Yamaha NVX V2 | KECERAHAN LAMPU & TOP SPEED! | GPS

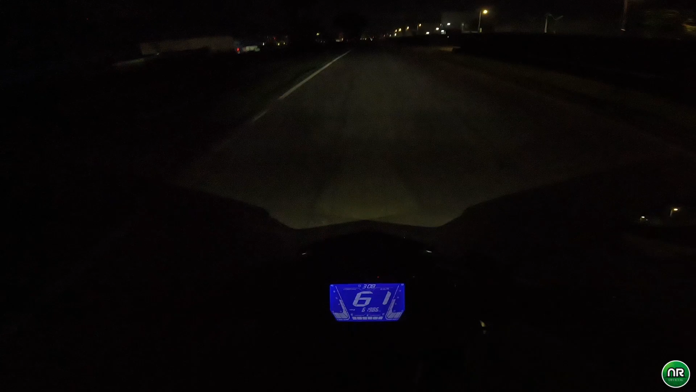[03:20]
Okay, so macam ni lah kecerahan lampu low beam dia. Kita layan dulu dia punya lampu low beam. Layan dulu. Alright, lampu low beam dia bagi saya agak terang lah. Okay, boleh tahan terang kok.
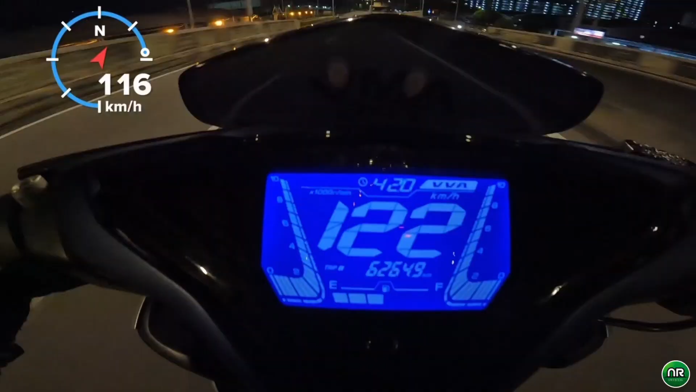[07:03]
Itu dia guys. Ha, jadi macam apa boleh nampak dalam video tadi, top speed paling tinggi yang saya berjaya dapat dengan motor Yamaha NVX 155 V2 ni, paling tinggi tadi adalah 122 km/jam. Okay, mesti hampa tertanya-tanya, sebab apa saya tak test dekat Jambatan Pulau Pinang? Sebab sebelum ni, actually saya dah pernah test tau top speed motor ni. Tapi dekat video yang lama lah, video test ride saya tu. Cumanya masa tu saya test dekat Jambatan Pulau Pinang, tapi waktu siang, pagi dekat tengah hari macam tu lah.